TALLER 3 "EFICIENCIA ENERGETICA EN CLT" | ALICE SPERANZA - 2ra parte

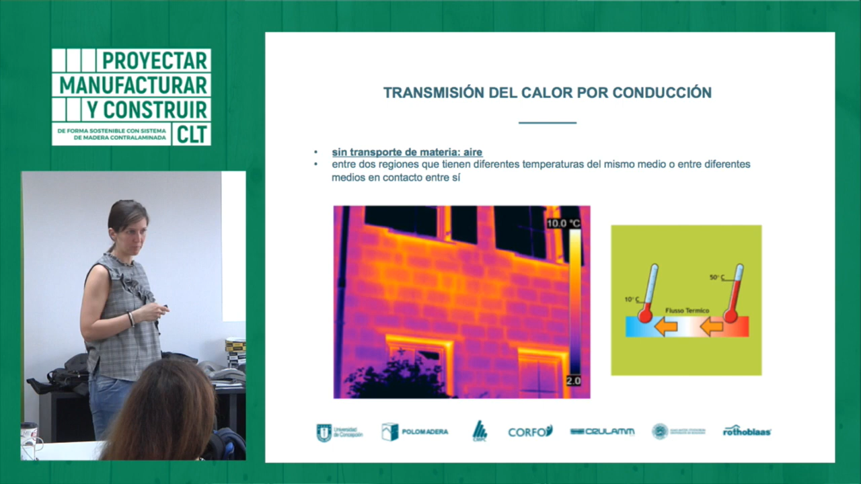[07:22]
On screen: scale top 10.0°C
2 gradi, 10 gradi. Ok. E quindi si vede la differenza forte di temperatura. Ahí se ve la fuerte diferencia que hay entre la temperatura. La conduttività termica è la capacità di trasportare appunto questo calore.